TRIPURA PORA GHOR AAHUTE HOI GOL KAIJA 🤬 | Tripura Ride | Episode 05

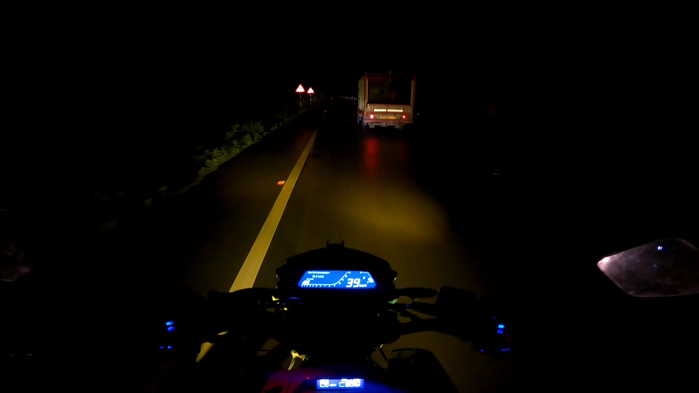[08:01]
চল ৰাইট গাইছ এইচাইডে আপোনালোকে দেখা পাইছে আৰু ৰাইডিং জেকেট খুলি দিছোঁ কাৰণ কিয়নো গোটেই বৰষুণত মই জিকি গৈছিলোঁ আৰু বহুতে বেছি বেয়া
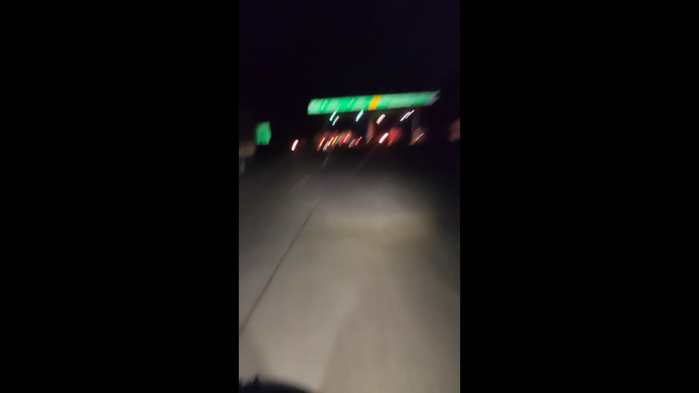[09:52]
গাইছ আছে মেঘালয়ৰ টলগেট পাই গ'লোঁ টাইম হৈ আছে এতিয়া